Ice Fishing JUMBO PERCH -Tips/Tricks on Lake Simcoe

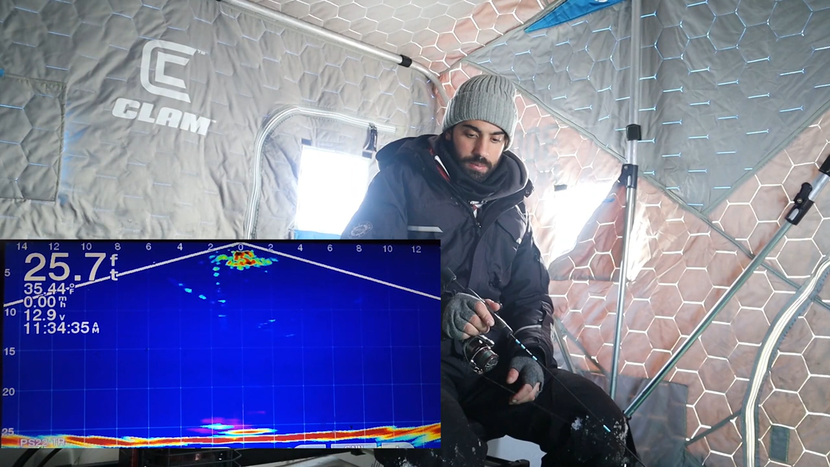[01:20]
On screen: depth 25.7 ft, water 35.44°F
Make it seem like we're kind of like a goby right now. Got one off the bottom. He ate that off the bottom like a freaking whitefish. It's a good one too. Oh, he's a big one. Yep, there's a jumbo. Good one. Ate that off the bottom. Oh no, we're wrapped. We are wrapped. Gotta get down there. Go.
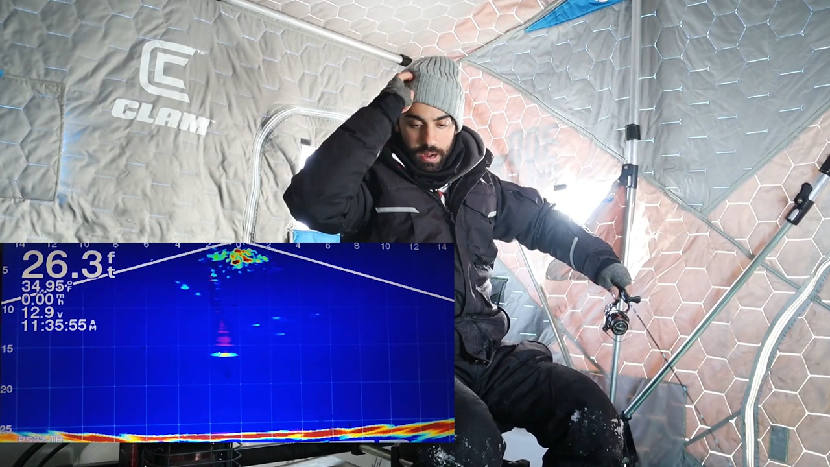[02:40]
On screen: depth 26.3 ft, water 34.95°F
The problem with two rods, I find, is that I can't really target those bigger fish because that rod will have a minnow on it and you're going crazy. So I got a heavy jigging wrap on. I'll tell you the size in a bit, but it's just to get down quick, stir up the bottom. Oh, and it's in goby color so that, you know, these perch are specifically eating gobies.
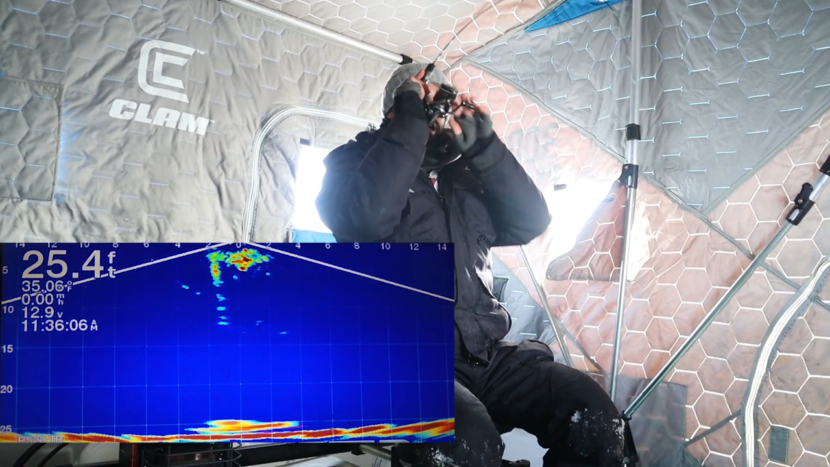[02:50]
On screen: depth 25.4 ft, water 35.06°F
Ooh, good school on me right now. Like, these are all good quality fish. Oh yeah, like good quality fish.
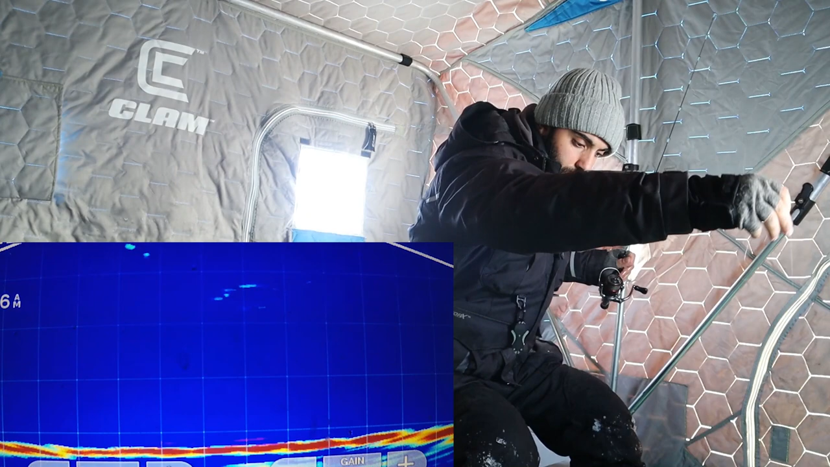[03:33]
Oh no, they're going. They're gone. On these flurries, guys, you gotta be down there. You gotta be going on them. You can't let them get away. My leader's just getting all stretched out. It's cold. Things are frigid. Oh, geez. Oh, what the heck was that? Was that a fish already? Oh, there was maybe a fish.
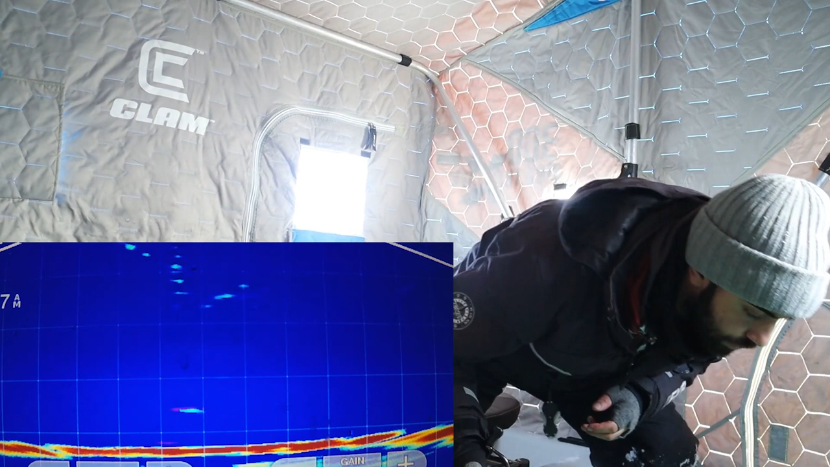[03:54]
Oh, it is. Oh, gosh, they're already back.
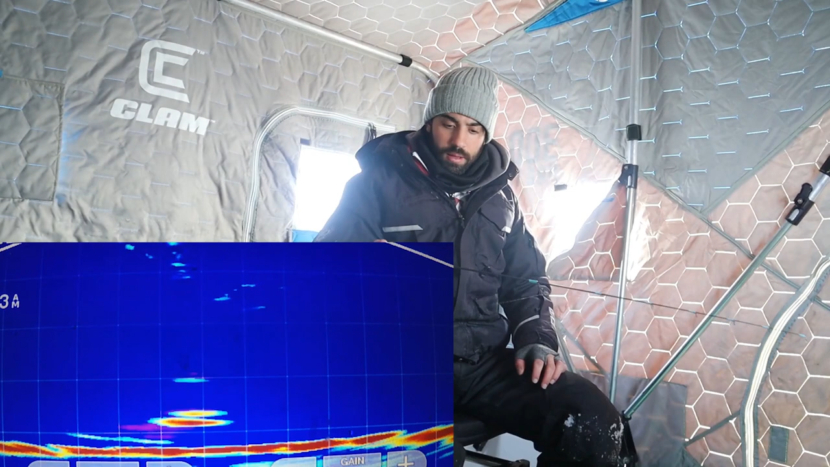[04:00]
I see them down the hole. This is so fun. You know, I wanted to go for whiteys, but I said I wanted to get on a good perch bite before that season. These are all perfect size eaters.
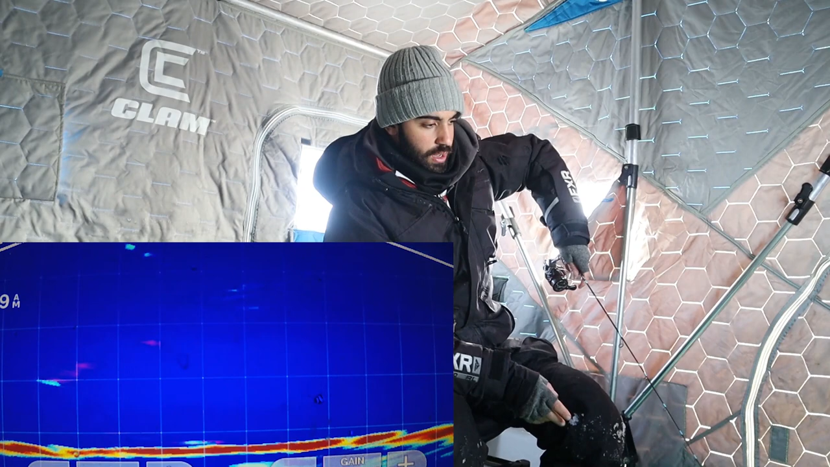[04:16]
You know, nothing too crazy big, just perfect size eaters. And the school is rolling in. The propane's dying. We're catching them. We're turning upside down day positive, guys and girls and anglers of all trades. Hit that bottom. Oh my gosh. Dang. Cracked it. See, that one's small. I gotta get this one off. Yeah, you can tell the small ones from the big. Whoa.